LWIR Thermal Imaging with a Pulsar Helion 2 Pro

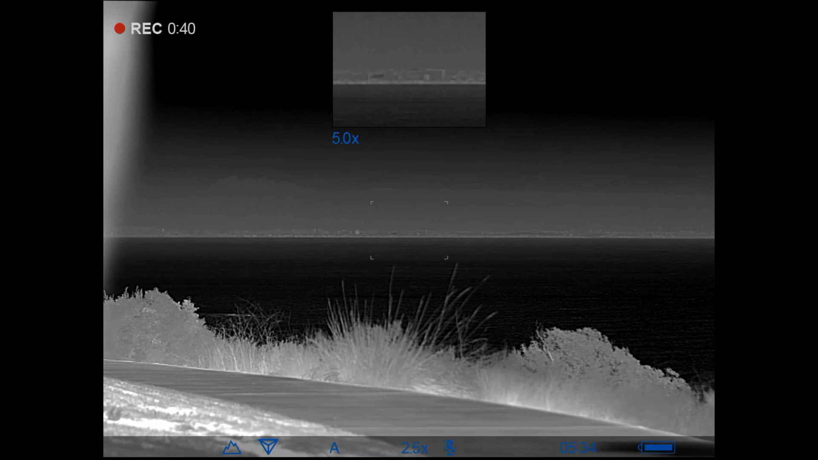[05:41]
So yeah pretty neat. But I've turned this camera towards the skies. And this is how it performed against the moon.
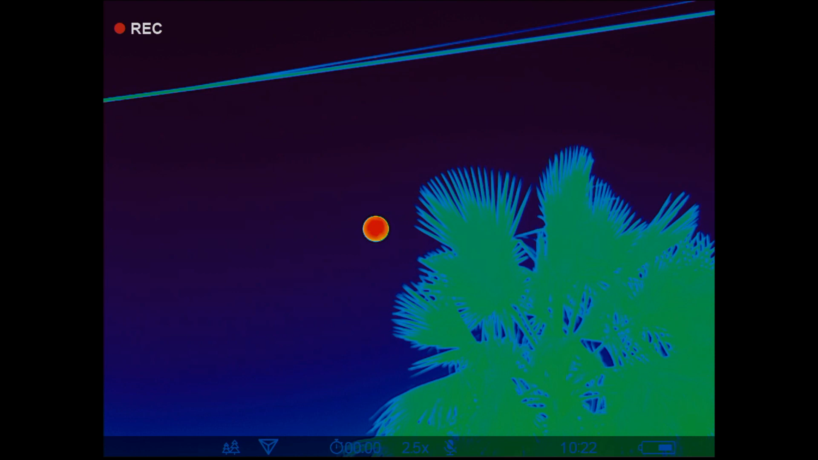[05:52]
So here you see it was a full moon.
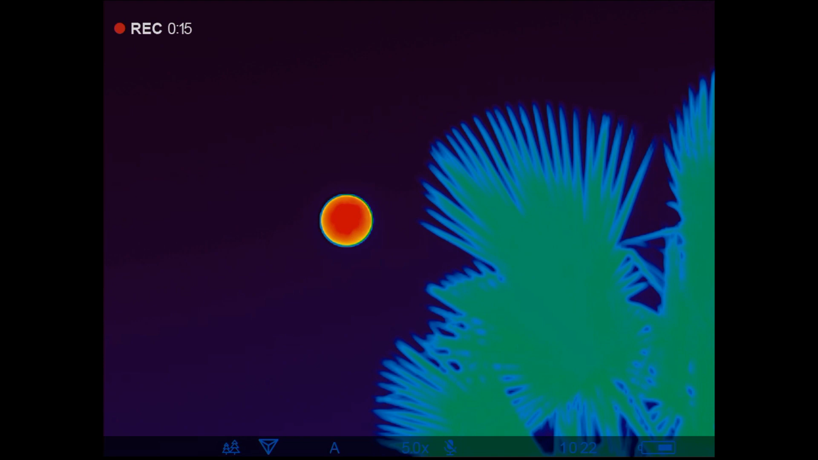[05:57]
This past I don't know week or so. Two weeks. And there it is. I've sped up the clip here.
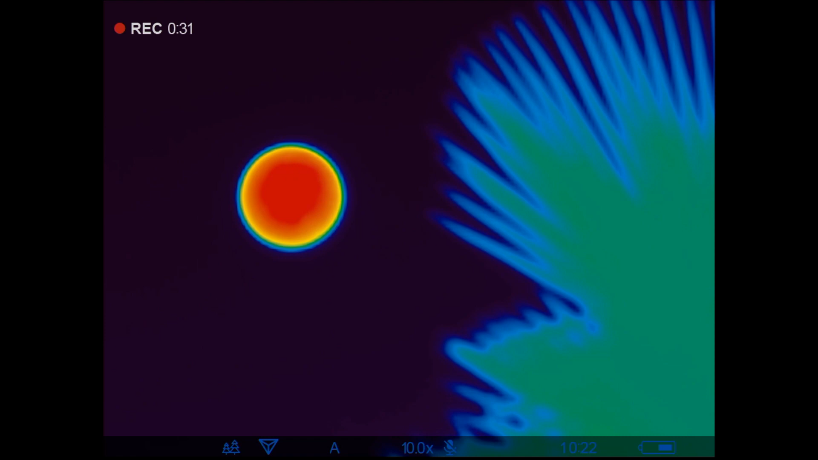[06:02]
But look at that. I started wondering. What am I seeing there? Does it have an atmosphere? That really fascinated me.
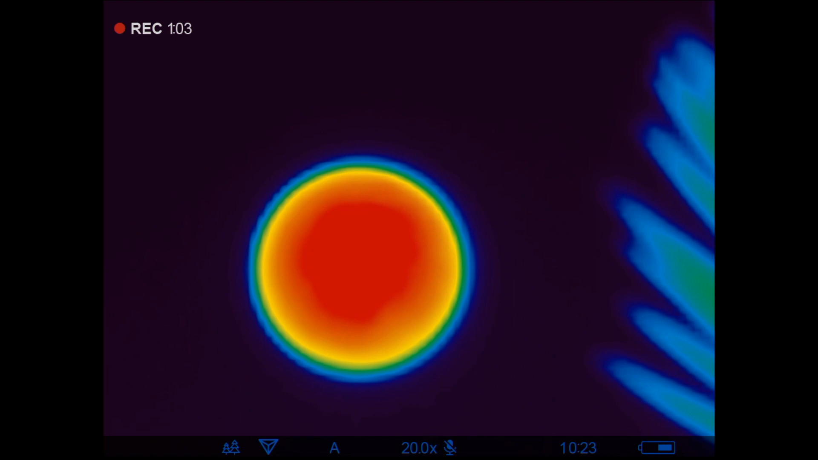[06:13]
And there is a structure in the moon. And I'll show you something in a little bit. Now this is not quite a full moon. They're from phase of the moon. And look at that. Whoa. What is that? You can see UFOs too. So fascinating.
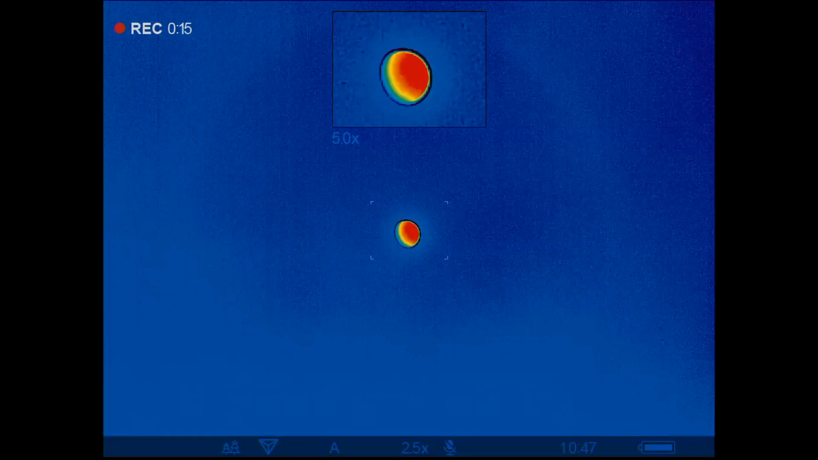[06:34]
I wish I had a better lens. Now I took that image and put it to Registax.
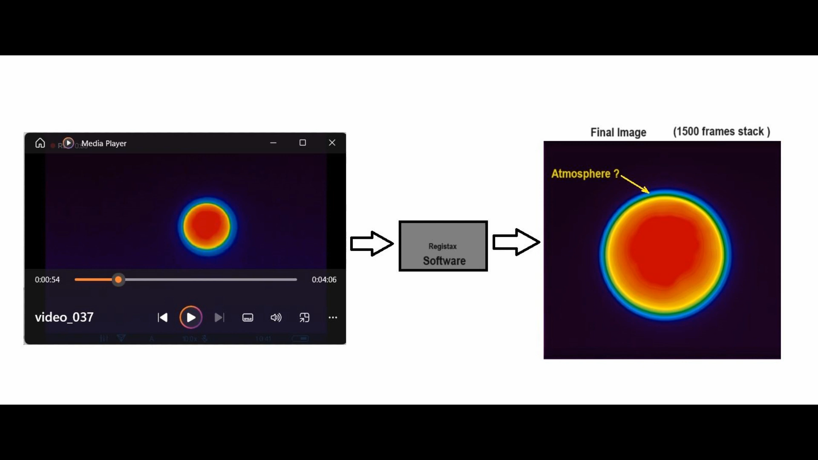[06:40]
And this is what I got. Isn't that incredible? It's that faint blue halo around the atmosphere. It's very intriguing.
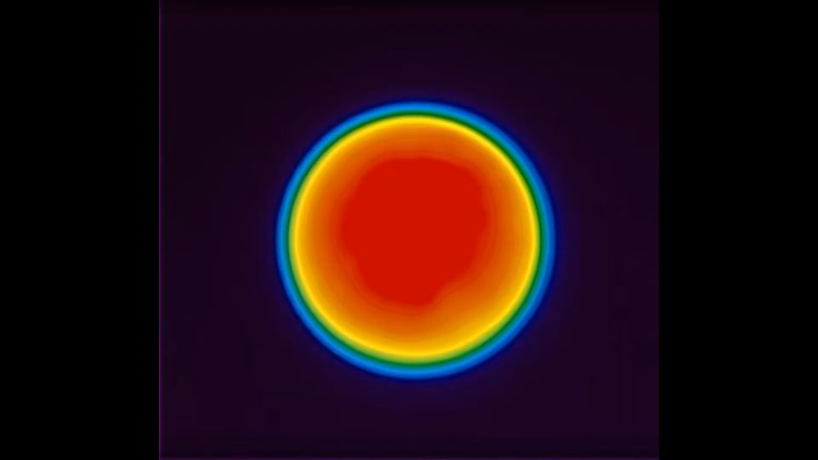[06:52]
Here's the full picture with the structure inside. Wow. I wonder what's going on in there. There's a few research papers out there.